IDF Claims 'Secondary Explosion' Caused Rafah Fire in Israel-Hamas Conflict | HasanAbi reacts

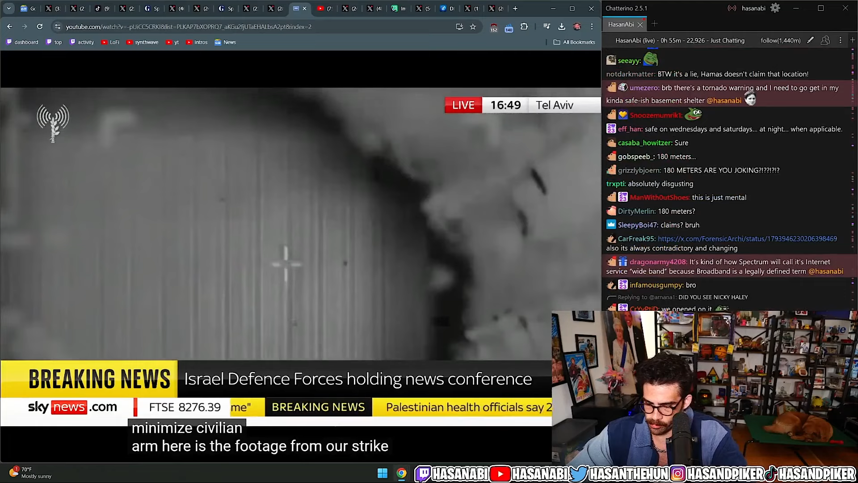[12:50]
Here is the footage from our strike of the specific structure where the senior Hamas commander were meeting.